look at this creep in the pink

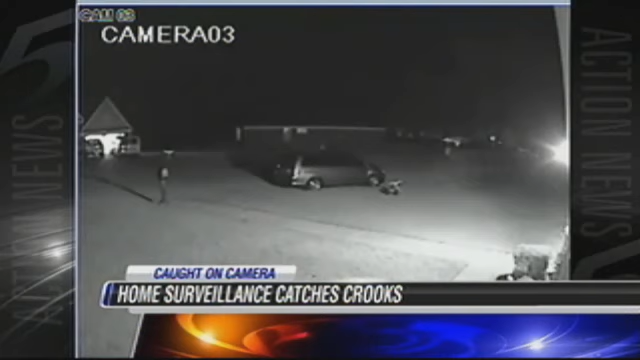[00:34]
Take a look at this security from a home in Horn Lake. You see a male crossing the street and walking up to a house. That is black and white.